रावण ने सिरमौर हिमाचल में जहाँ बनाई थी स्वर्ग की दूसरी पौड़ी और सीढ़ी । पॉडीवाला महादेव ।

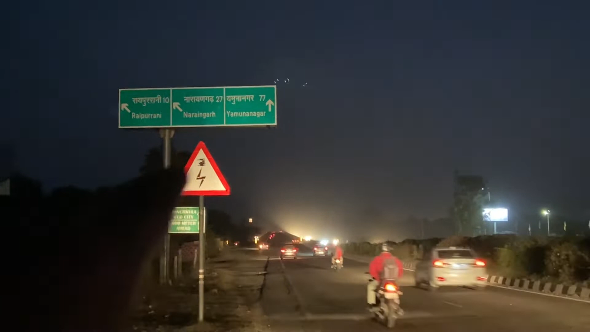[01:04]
तो मैंने जाना है अभी नारायणगढ़ वाला रोड जो है मैंने वो पकड़ना है, वहाँ से मैं लेफ्ट लूँगा, और यहाँ से मेरे को शॉर्ट पड़ेगा काड़ाम्ब। काड़ाम्ब पहुँच के मैं फिर वहाँ थोड़ी देर की ब्रेक लूँगा कुछ खाने पीने के लिए। तो चलो जल्दी से,